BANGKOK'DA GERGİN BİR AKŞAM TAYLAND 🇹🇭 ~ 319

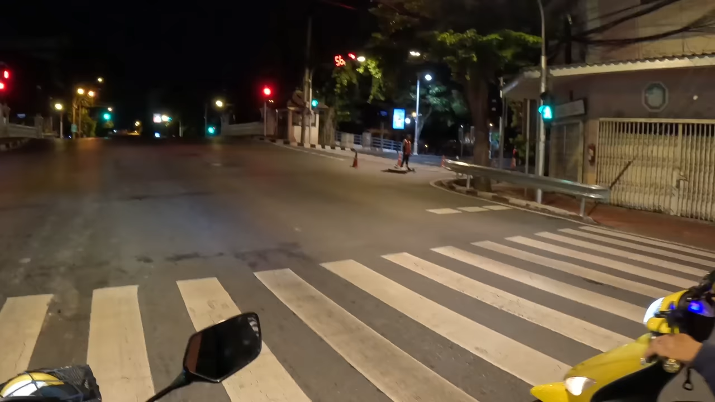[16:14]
Motorumuzu çağırdık, bindik, gidiyoruz arkadaşlar. Her yer kapalı.
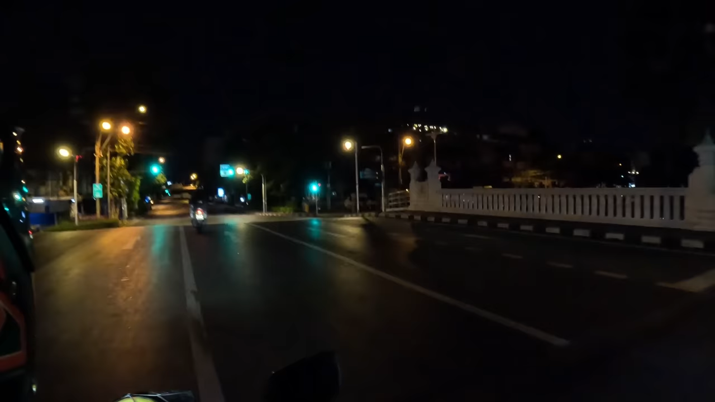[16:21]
Saat şu an 12.30'a geliyor neredeyse.
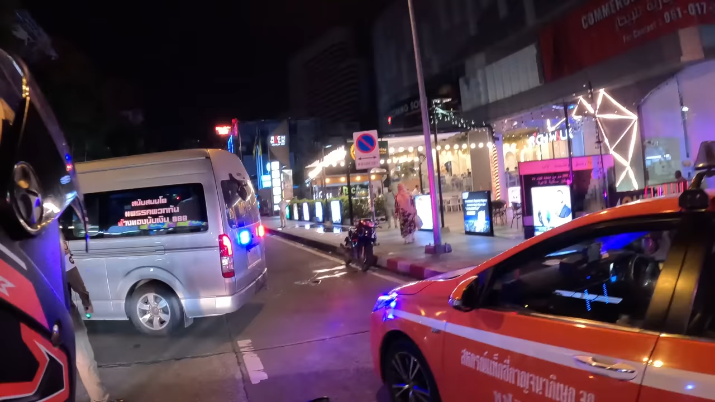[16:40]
Nana Plaza'ya yaklaştık, az kaldı. Evet, devam edelim. Devam edelim ustam.